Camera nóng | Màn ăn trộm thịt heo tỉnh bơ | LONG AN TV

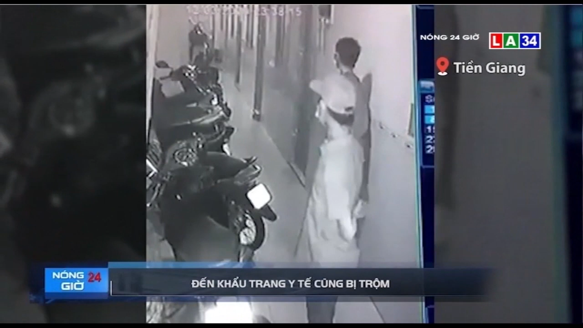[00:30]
Do lúc này các căn phòng đều đóng cửa nên không ai phát hiện ra sự xuất hiện của các đối tượng lạ mặt, lơ là sự cảnh giác. Ngay sau đó bọn chúng nhắm đến một chiếc xe Tega nằm ở vị trí ngoài cùng, phối hợp thực hiện màn cậy cấp xe rồi lấy trộm một hộp khẩu trang y tế và tụ thoát nhanh chóng.
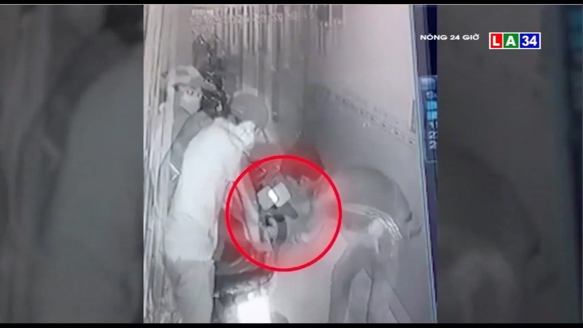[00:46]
Camera nóng cũng vừa ghi nhận một vụ trộm khó tin khác hiện đang gây xôn xao cộng đồng mạng.
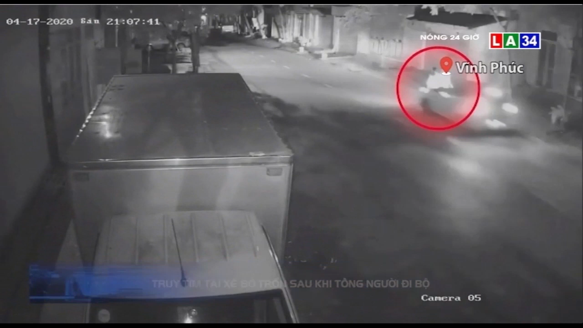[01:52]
Theo camera an ninh nhà dân ghi lại, vào khoảng 21 giờ tại tuyến đường qua xã Quán Tiên đã xảy ra một vụ tai nạn giao thông khá nghiêm trọng, khiến hai người phụ nữ bị thương nặng và được người dân nhanh chóng đưa vào bệnh viện tốc cứu.
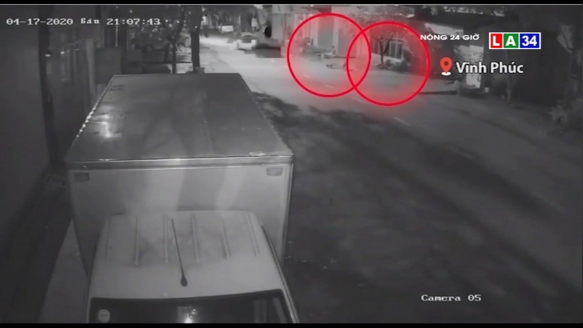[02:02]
Đáng chú ý là sau khi gây ra tai nạn với hai người phụ nữ, tài xế điều khiển chiếc xe ô tô đã đập ga cho xe bỏ chạy khỏi hiện trường vụ việc.